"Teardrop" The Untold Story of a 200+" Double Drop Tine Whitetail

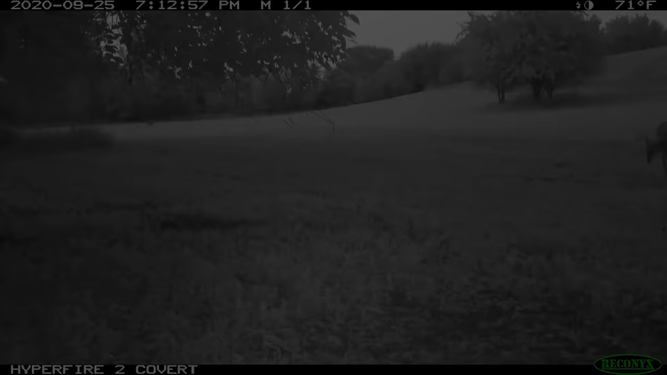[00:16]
Now not only did we have one mega giant in this area we had another one.
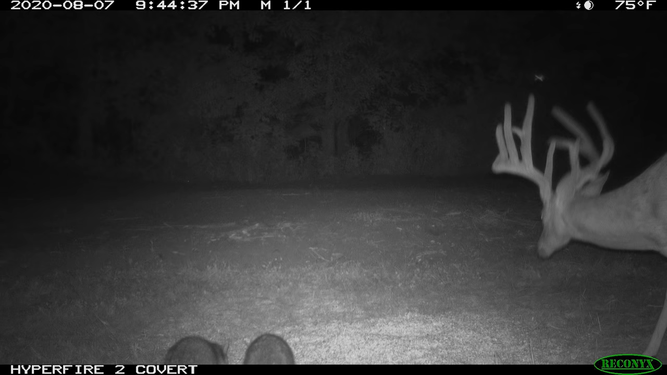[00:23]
So here's two different mega giants as we go into the fall of 2020 that we're definitely going to be keying in on.